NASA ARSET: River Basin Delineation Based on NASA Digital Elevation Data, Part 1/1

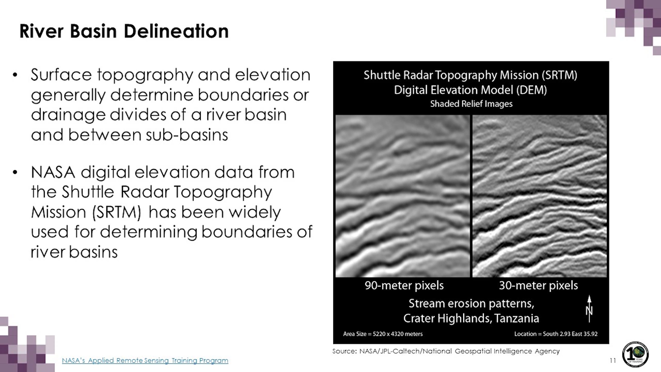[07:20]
This is over Tanzania, and this is 30-meter SRTM data, elevation data. This is 90-meter resolution data. As you can see, the terrain can be seen. You can see the channels in between, so you can see where the drainage divide is. And so these data are widely used.